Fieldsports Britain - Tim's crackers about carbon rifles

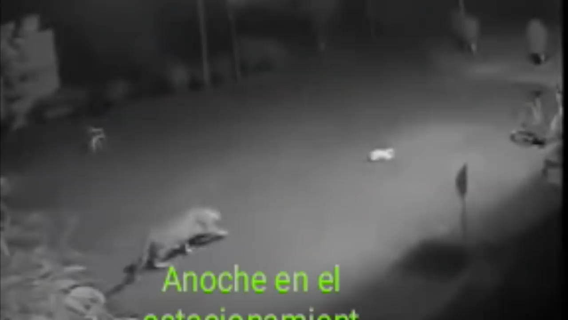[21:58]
The second is from South America. It shows security camera footage of a jaguar taking a pet dog.